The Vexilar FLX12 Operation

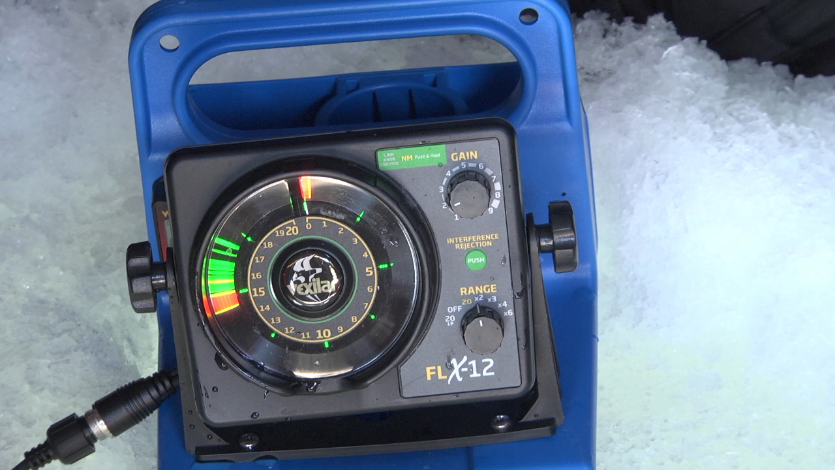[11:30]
With a Vexilar, you quickly learn that the fish are not always right next to the bottom. They could be almost anywhere in the water column. And your FLX-28 gives you that great target resolution to be able to see that small little jiggle. Oh, there's something coming up. There's something coming up. It's a green line. Now it's turned red. So he's directly below me. Oh, there's another fish up here. There's another fish up here. And these fish are coming up.